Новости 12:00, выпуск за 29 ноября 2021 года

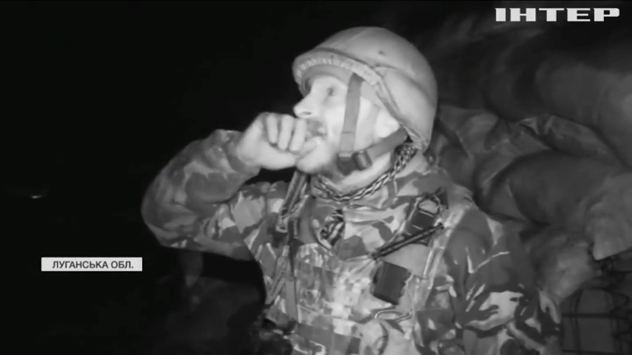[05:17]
Прилетів, повисів над нами, поміняв напрямок, десь пролетів кілометрів п'ять і тоді повернув на цей, туди, на сепорську територію.